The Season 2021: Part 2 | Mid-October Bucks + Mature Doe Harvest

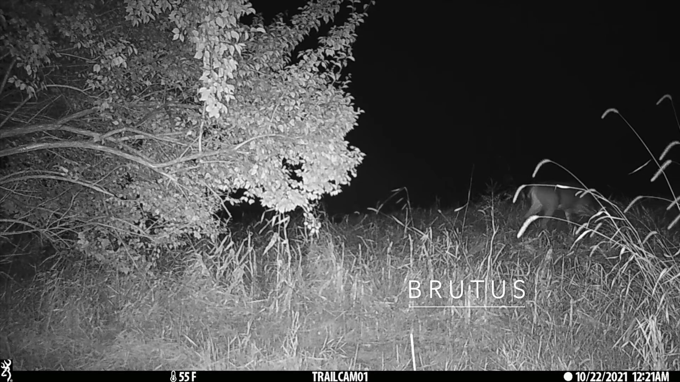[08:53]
yeah, he was right here shortly after we left and then lingered and probably nudged some does around and stuff out here further into the night. Hopefully we can get an eye on a good buck with decent light tonight so we can get some footage,